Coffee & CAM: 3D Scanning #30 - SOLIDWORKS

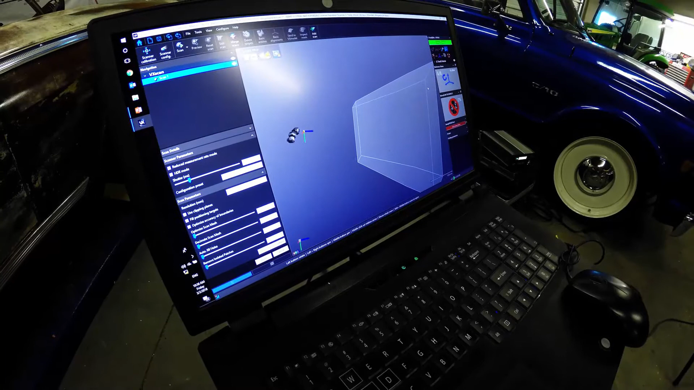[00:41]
so that actually allows you to move the engine as you scan and still know where it's at in space yeah we just
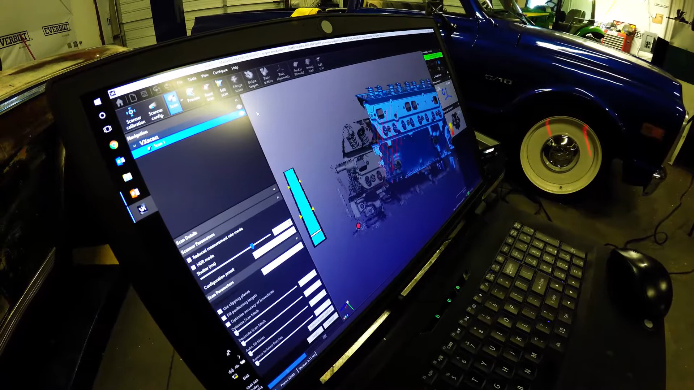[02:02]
you can see whenever it loses tracking
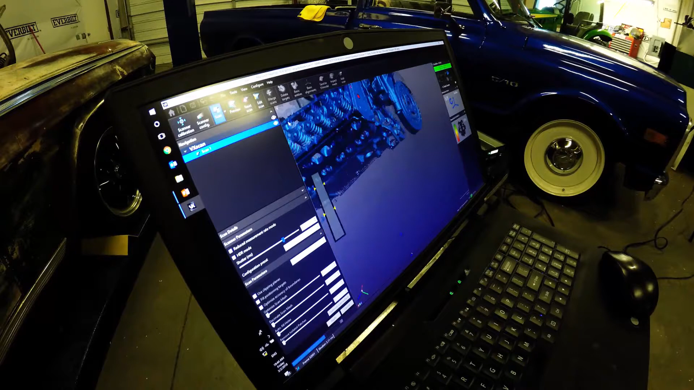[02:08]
on what it's looking at and then I can just bring it back as soon as it recognizes what's going on it just starts to
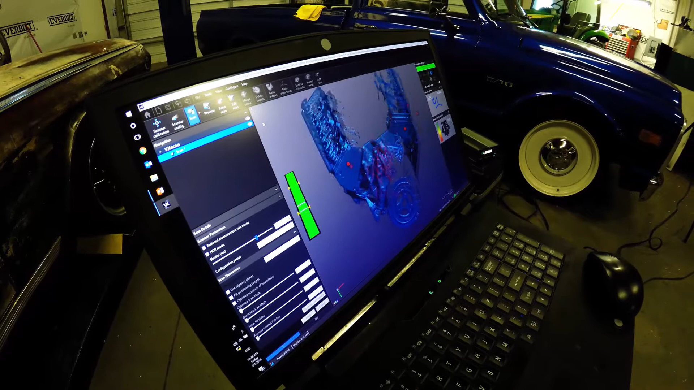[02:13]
pick right back up where you left off so I can walk in front of the c-track loses
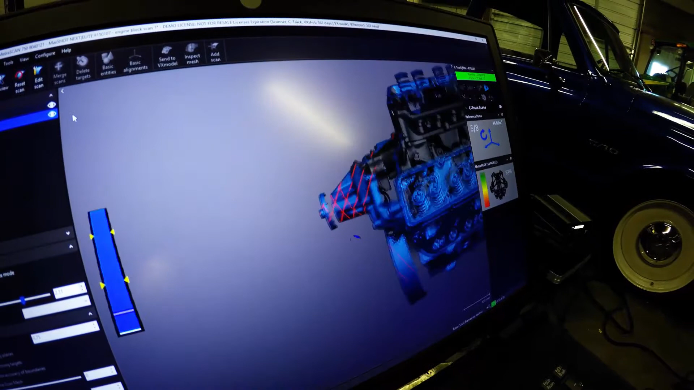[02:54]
so as I'm scanning around on this part you can actually go down to the back of this even scan the data back here without having to rotate the engine block or anything but if we wanted to so I go ahead and grab this engine block and I can rotate it
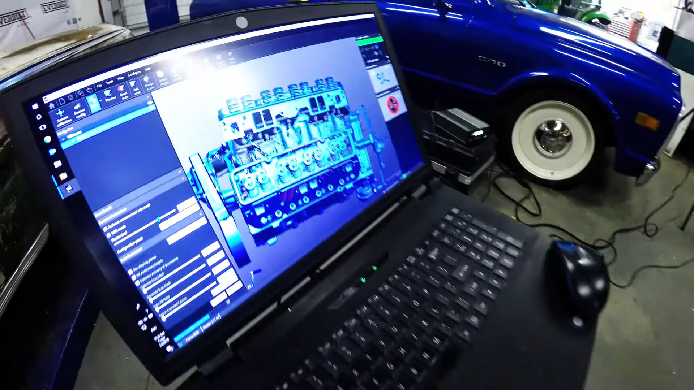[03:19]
so you're no longer stuck to just being in one spot when you start a scan you can actually be fluid with it and move around
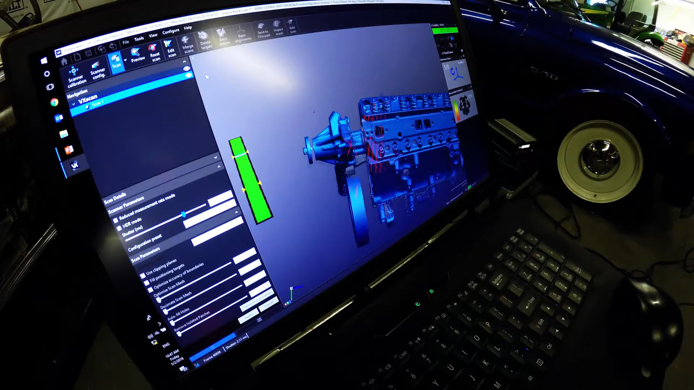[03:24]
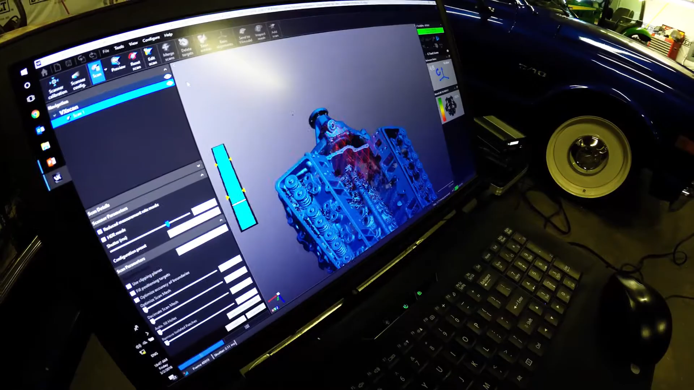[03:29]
when we're scanning the part it's actually scanning at low resolution
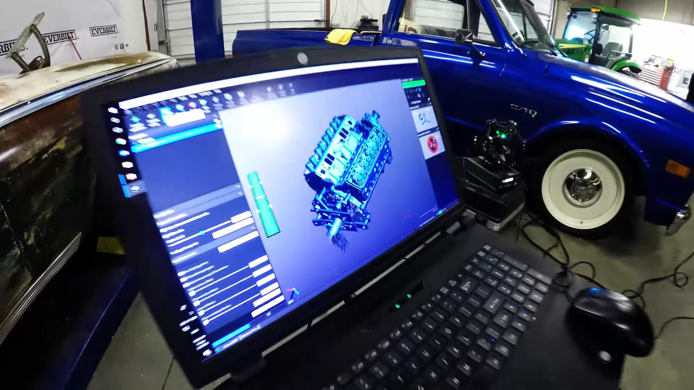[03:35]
so this is actually a low resolution scan right now this isn't at all what we're going to be getting out of it we'll get out
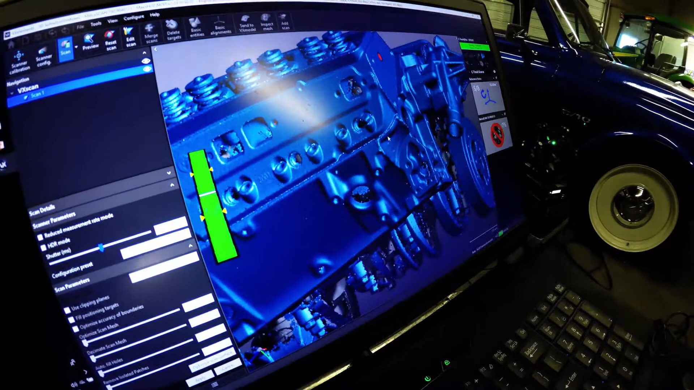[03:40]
a lot higher quality mesh so it scans a low resolution so that way it can spend all its power picking up all the point data
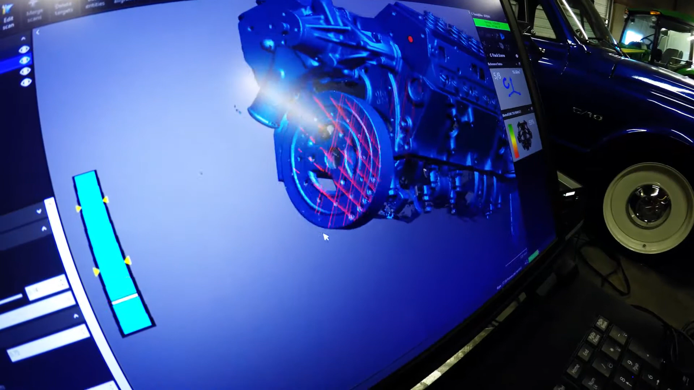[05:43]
so there's even if you notice there's a uh a little sensor
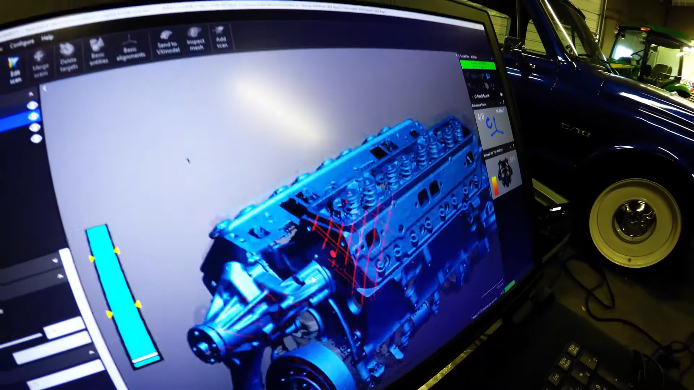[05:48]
on the left side of the screen so that
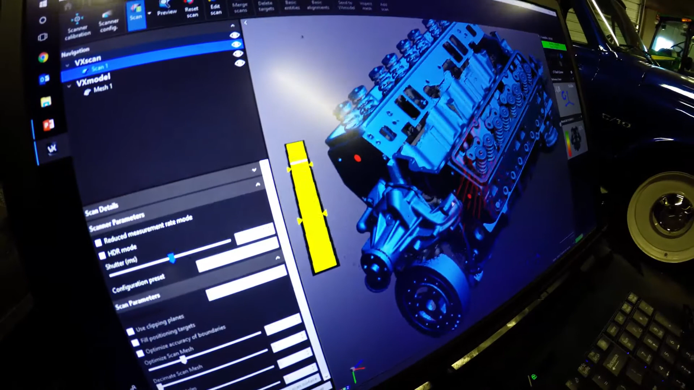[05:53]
bar that's like yellow green blue um that's showing how close I am to